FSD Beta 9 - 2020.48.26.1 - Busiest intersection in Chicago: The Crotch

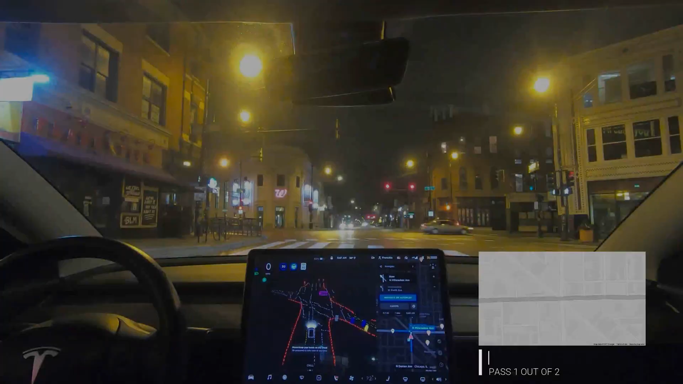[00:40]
okay so let's see how the car handles the left turn here all right so it's waiting for cross traffic is moving a little bit we'll give it time there's nobody behind me okay so it's going which is good all right hands on the wheel and yeah it's going the opposite lane so we'll correct that and go back to our lane all right let's see how it handles the left turn here
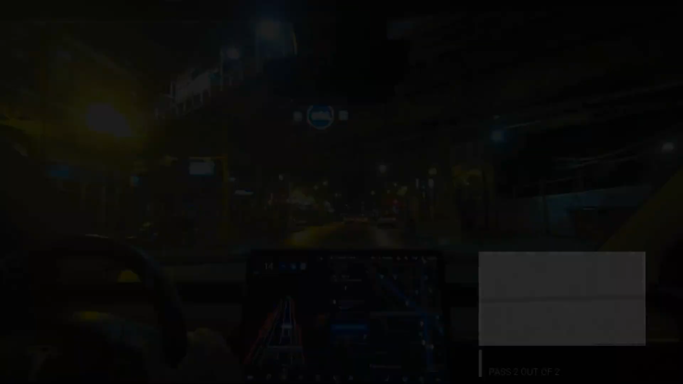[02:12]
in this scenario we have a car already in front of us on the left lane and it is picking the correct lane so let's see so it does not um engage into the intersection until it's clear in front of us there is nobody now so it should be able to go okay
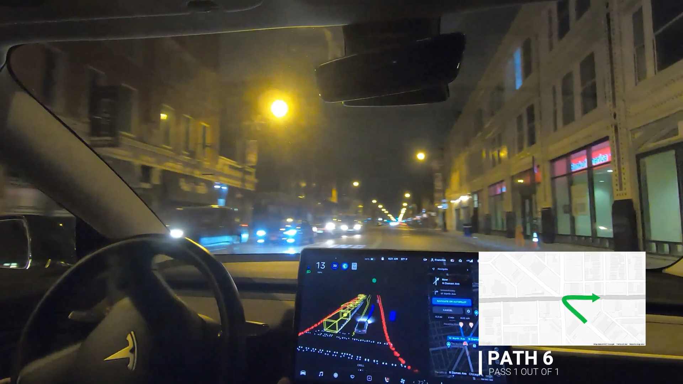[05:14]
yeah that wasn't bad we um lucky there's no car on the left lane but otherwise it did it did do the maneuver it was a bit quick but it completed which is good okay okay so we'll do one last test which will be a right hand turn here um so from north to i think that's daemon um so let's see how it handles it